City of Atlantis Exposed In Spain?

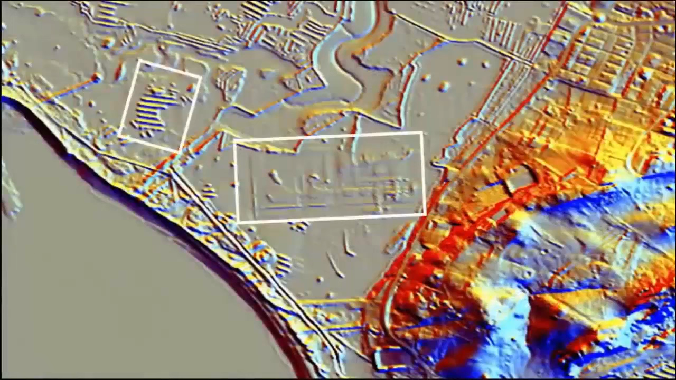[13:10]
and by a process of elimination, they pinpointed an area in which to scan. Yet, interestingly, after said discoveries of the structures, they quickly and simply delimited the entire area, without any further field study or investigation whatsoever.
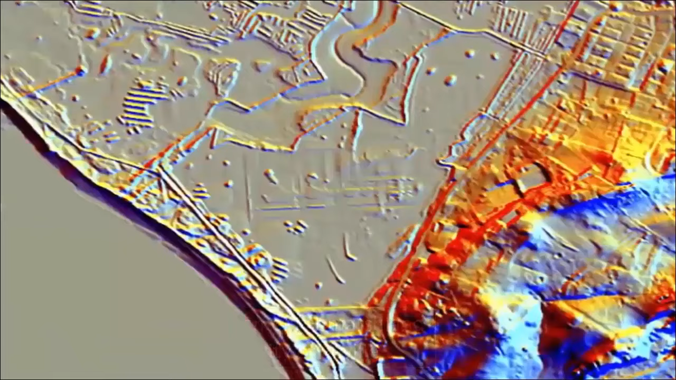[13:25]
Could this rapid delimitation of the area in regards to the LIDAR scanning possibly be in an attempt
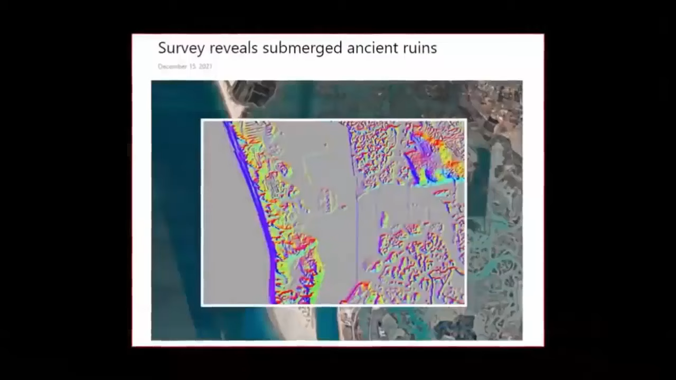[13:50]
these discoveries contradicted their own strictly followed academic accounts of this supposedly legendary temple's whereabouts.
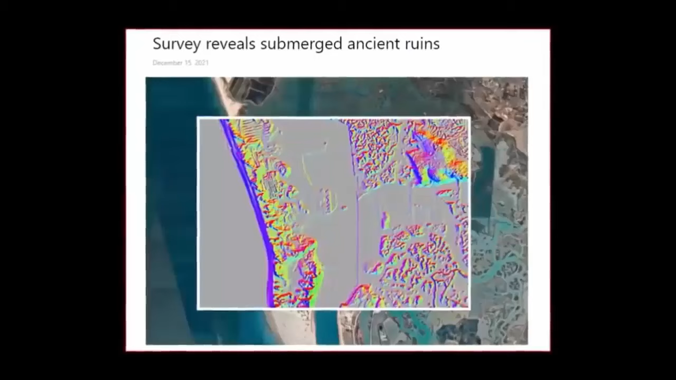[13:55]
This discovery being the mission's objective all along, yet curiously, as mentioned, any further expansion of the LIDAR investigations,
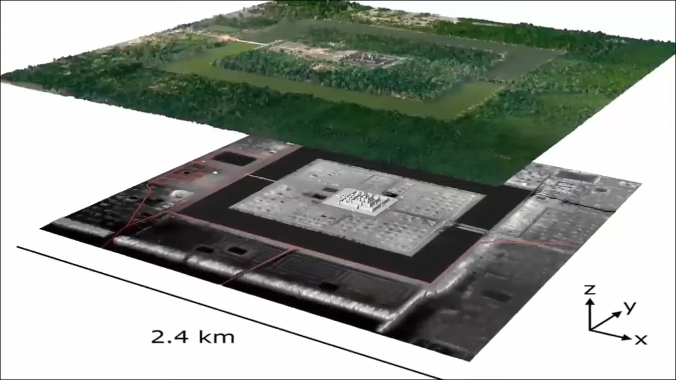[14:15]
cost a lot of funding due to them actually having discovered yet another complexly, intelligently, clearly advanced, pre-flood mega-metropolis?
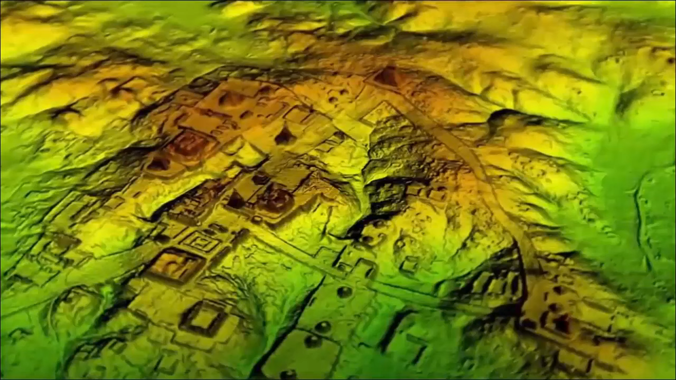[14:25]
Well, we find said possibilities and the rapid growth of independently-owned LIDAR technology incredibly exciting.ינcонд ganja of K.O.K.